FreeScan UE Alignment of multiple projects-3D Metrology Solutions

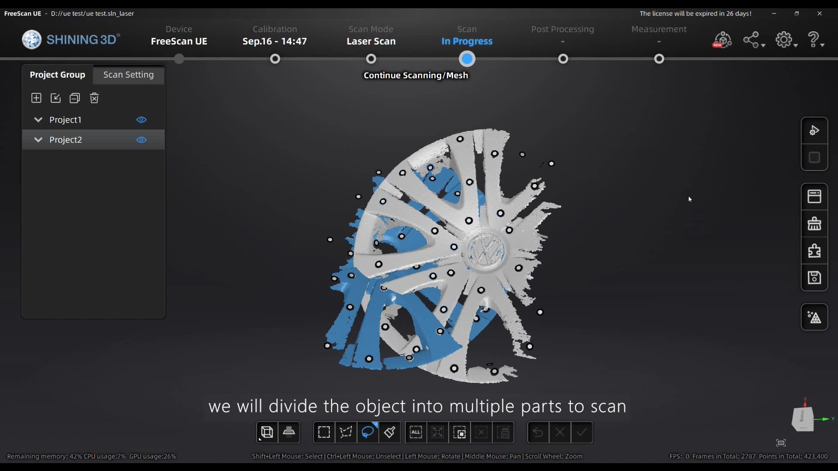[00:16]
we will divide the objects into multiple parts to scan, and then align the multiple parts together through function align.
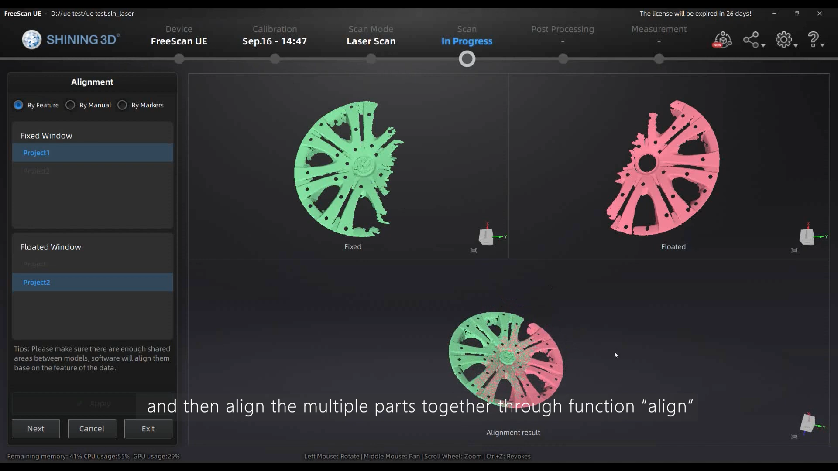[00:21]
There are three align methods, by feature align, by marks align, by manual align.
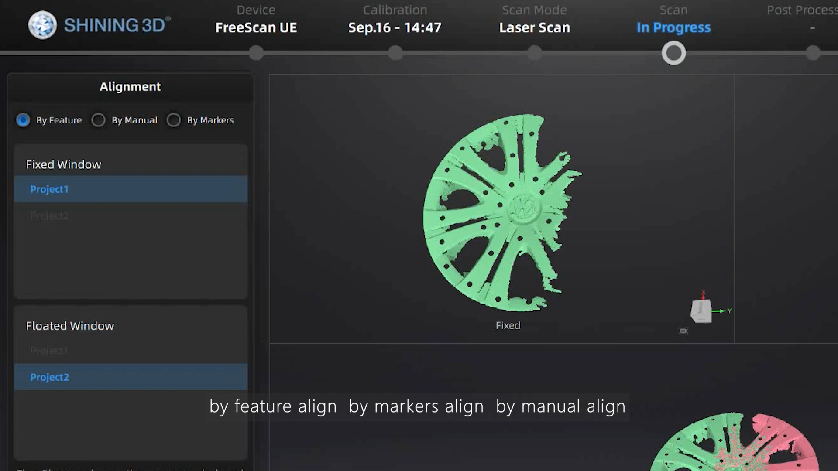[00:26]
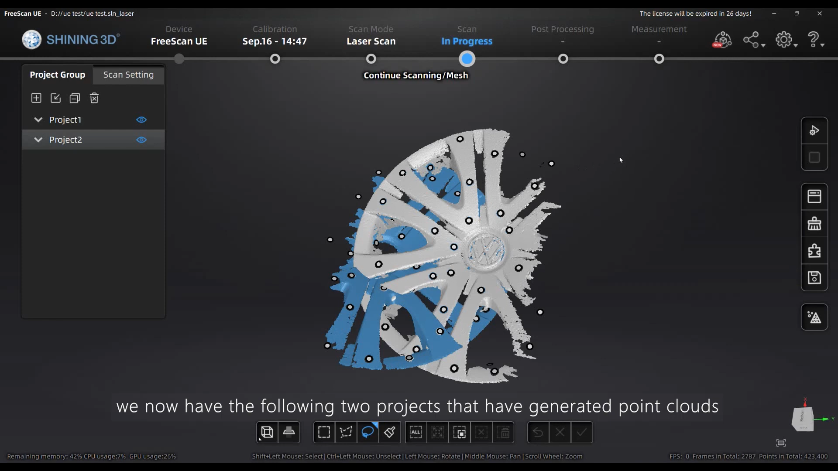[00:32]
For example, we now have the following two projects that have generated point close. Click on and enter the align interface.
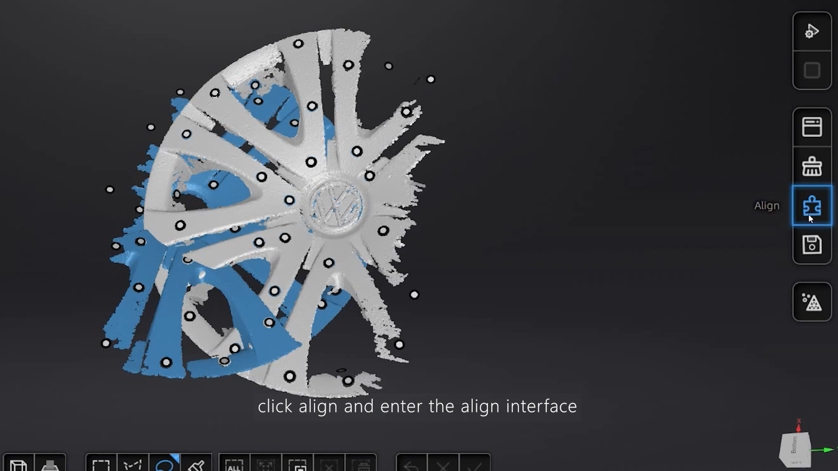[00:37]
We can try feature align first, select two parts in both windows,
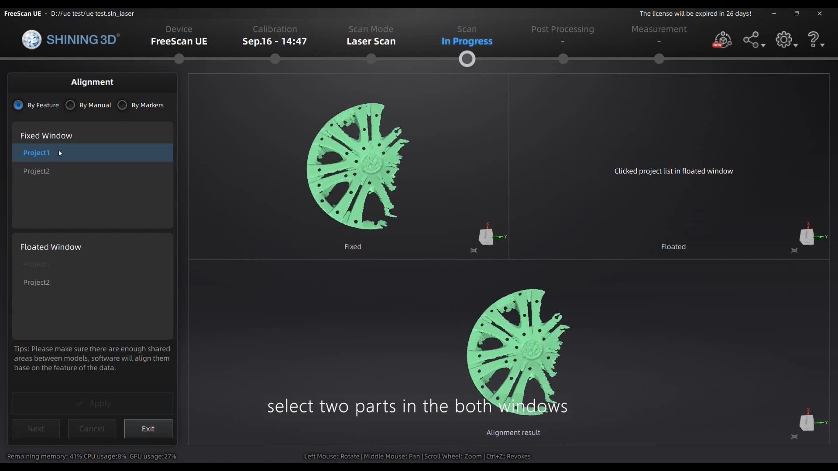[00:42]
and then click apply to check the result of the alignment. If there's no problem with the alignment, click next and exit, then you can back main interface and go to match step.
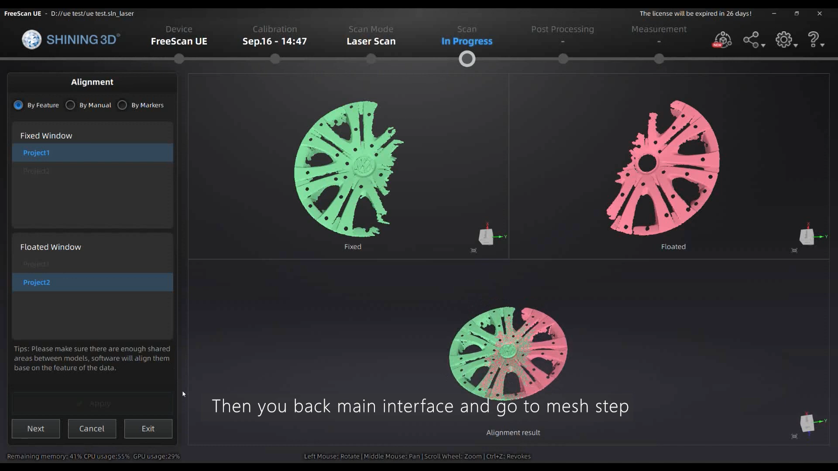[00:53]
Markers align is similar to feature align.
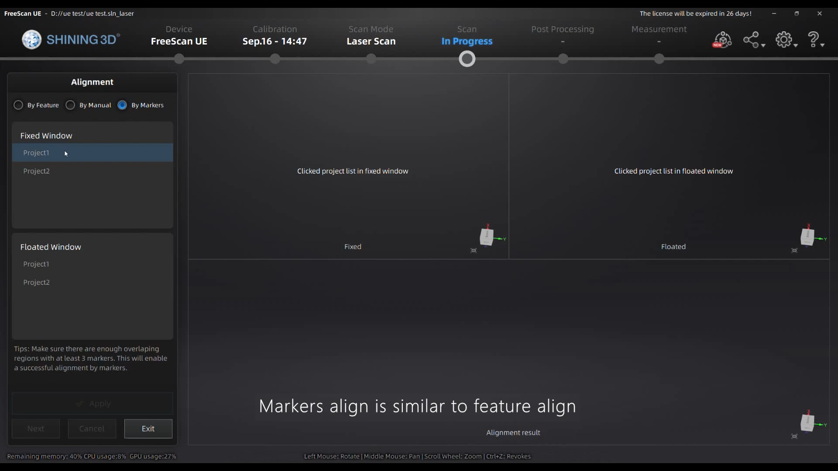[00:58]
The alignment method is based on common markers that we scanned.
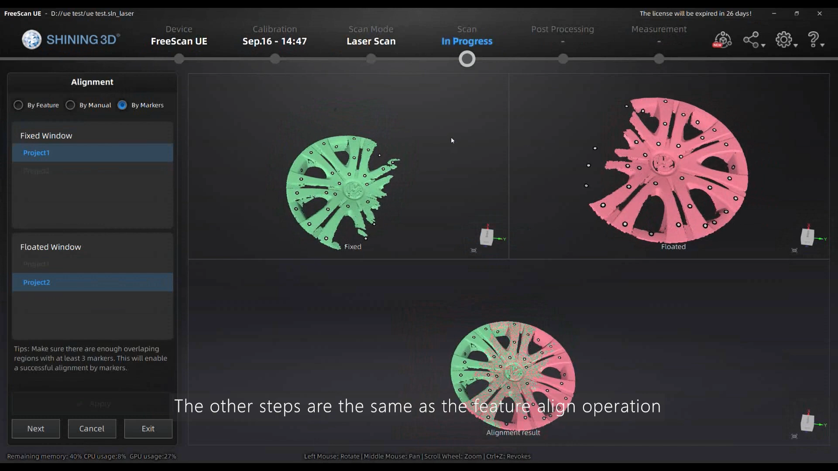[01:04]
The other steps are the same as the feature align operation.
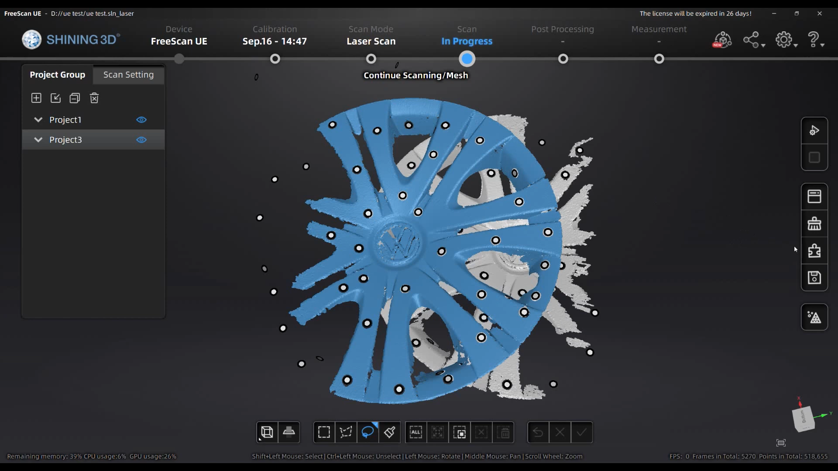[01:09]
Manual align is different from the other two align methods. After we enter the alignment interface and select two parts, we can select the common three points on the two parts respectively for the alignment.